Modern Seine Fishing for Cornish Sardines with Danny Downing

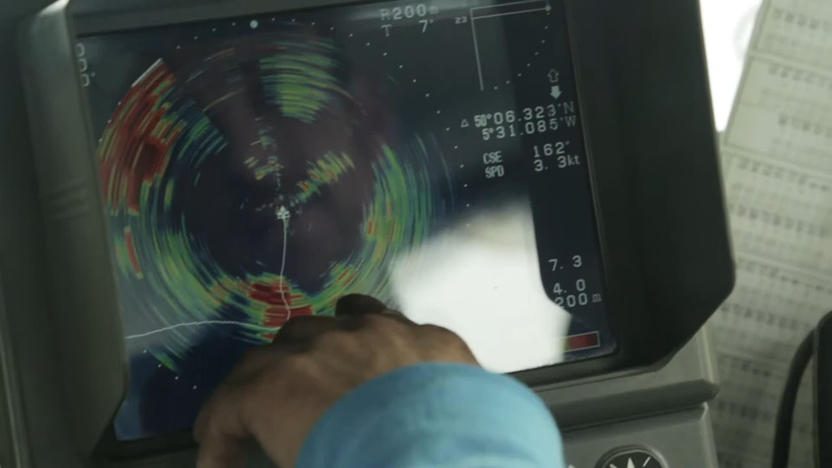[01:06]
Right, so anything that comes up in between that point and that point is generally fish.
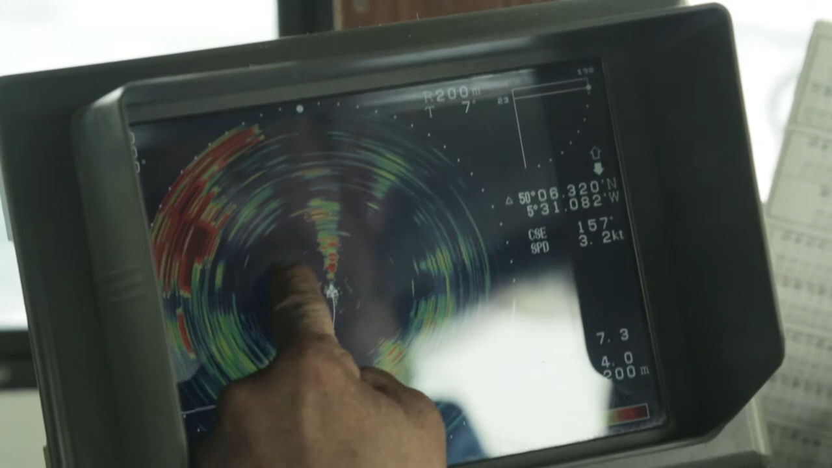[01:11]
At the minute, that's showing hard ground. Sure, as you look on the computer, you can see the hard ground there.
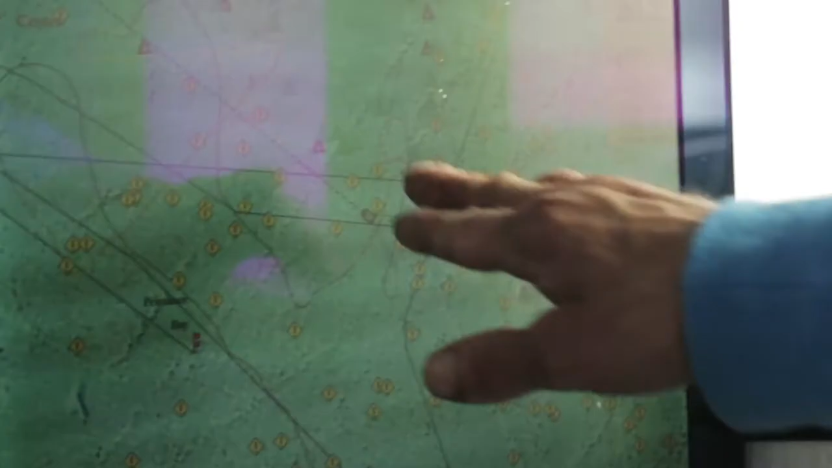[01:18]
The green triangles are the hard ground.
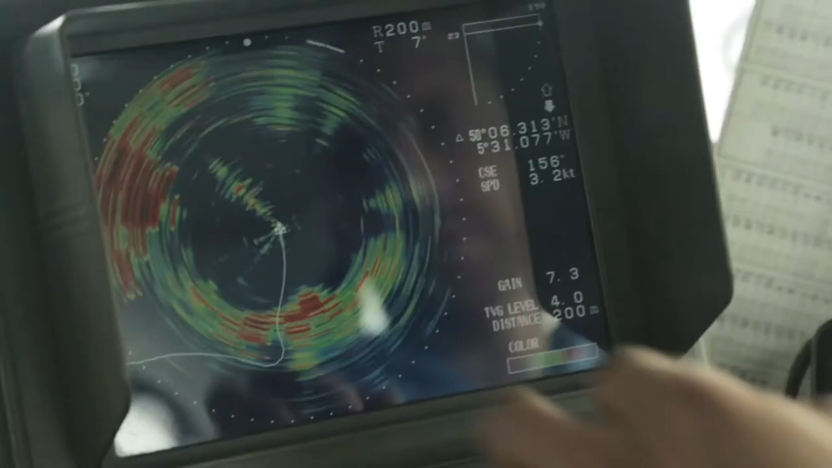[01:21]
On screen: speed 3.2 kn
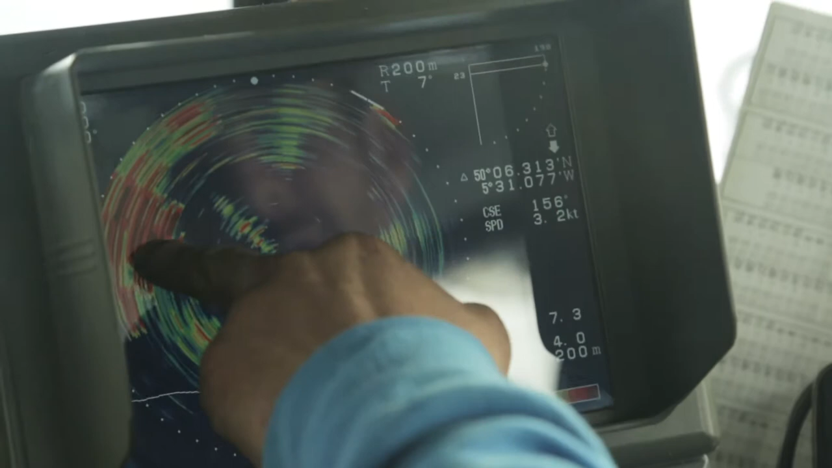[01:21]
And that's showing that up there as that.
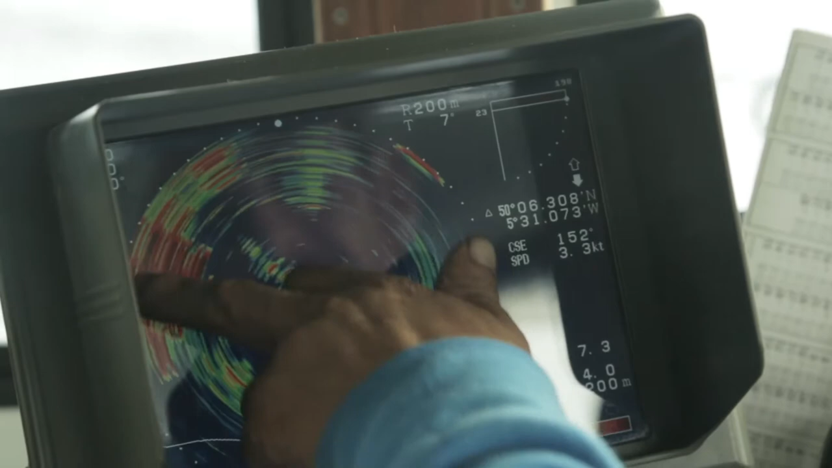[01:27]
So you know that the yellow is the sand, the red's the hard ground, and any fish would be a red dense mark moving in towards the boat.